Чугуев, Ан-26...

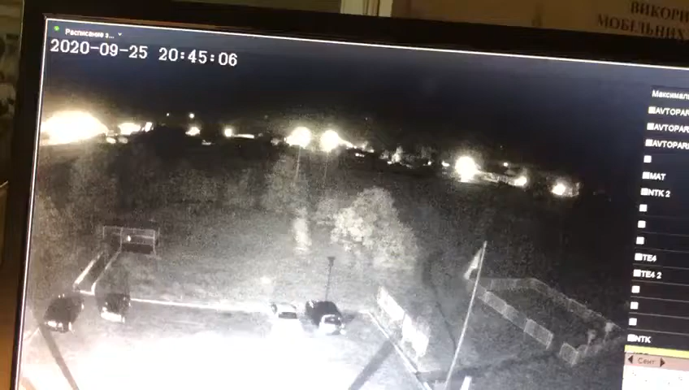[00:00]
Вони костурмиші, їдем борт. Борт заходить на посадку мігаючи. Включив фари, підсвіт. А кугла обзора камери в ліву сторону знаходиться полоса. От борт. Борт починає різко водити вправо. Борт уходить вправо. Борт уходить вправо. Уходить вправо. Падіння, взрив.